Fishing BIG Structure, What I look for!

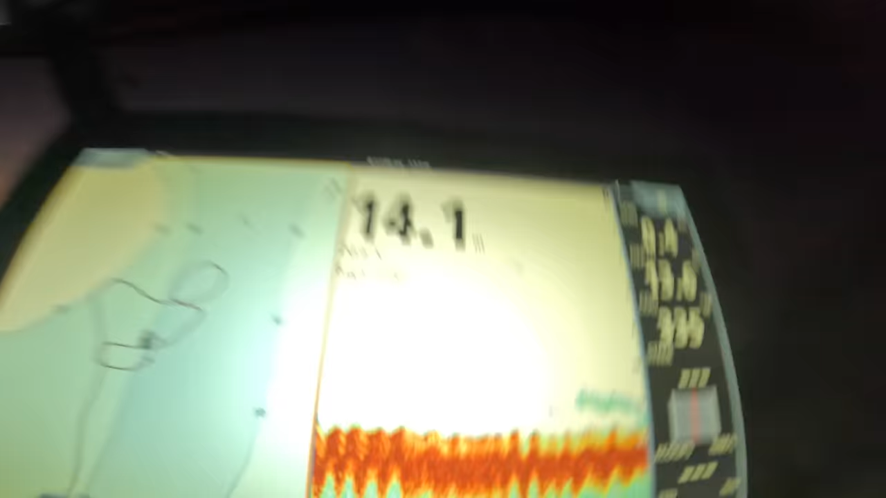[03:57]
all right check this out so that's good bait holding on the
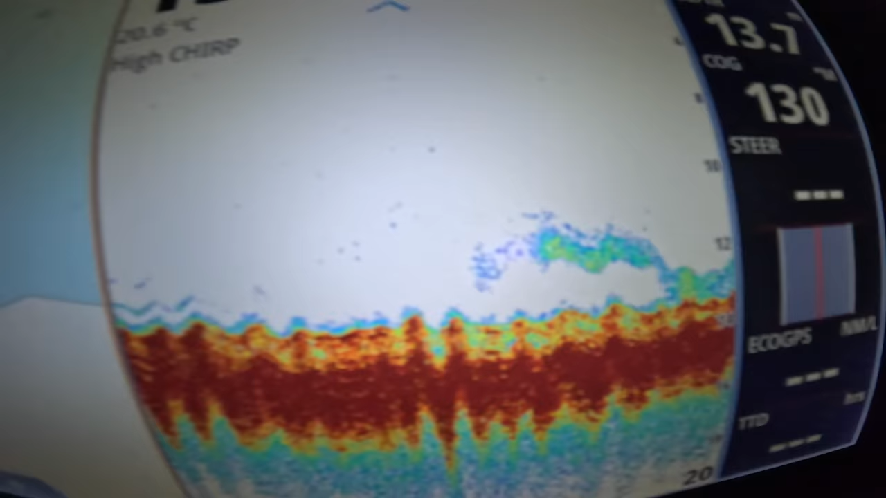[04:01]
bottom you can see where I am right here parked right smack bang on the edge of that structure